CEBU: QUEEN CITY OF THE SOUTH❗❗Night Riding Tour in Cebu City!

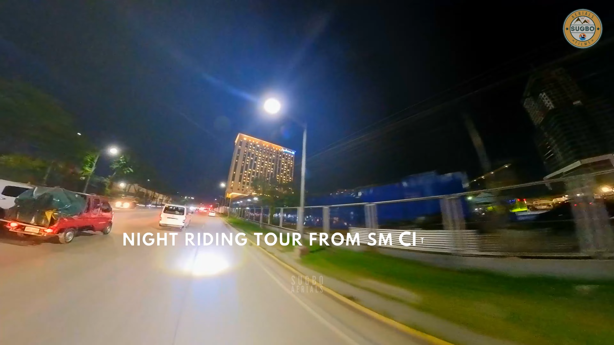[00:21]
night riding tour from SM City Cebu to SM Seaside Cebu.
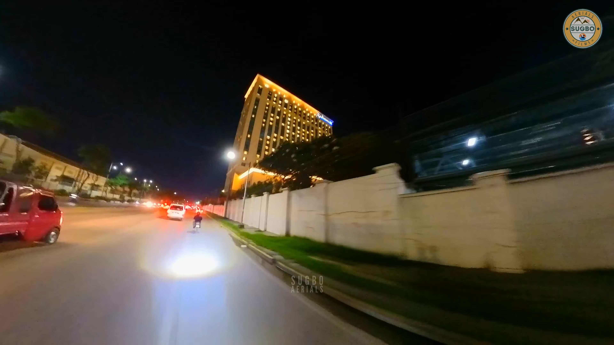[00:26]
We are now in Radisson Blu Hotel Cebu.
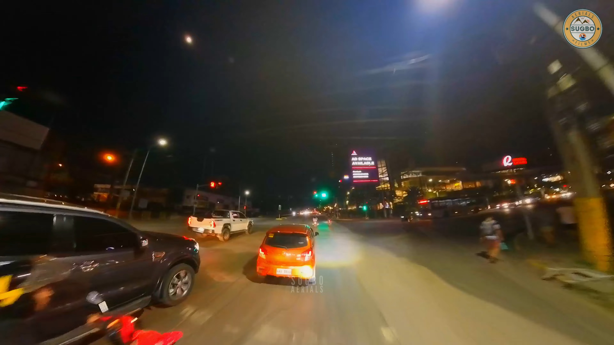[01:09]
We are now in Robinson's Galleria Cebu.
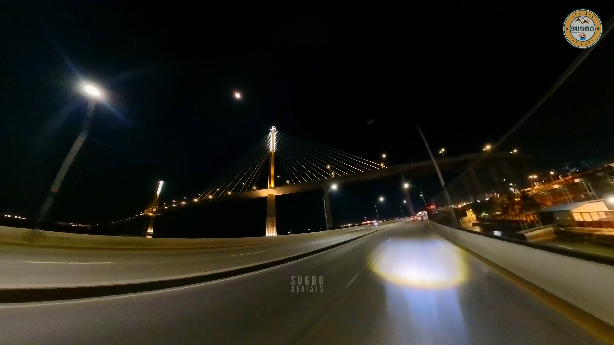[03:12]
We are now crossing CCLEX Bridge.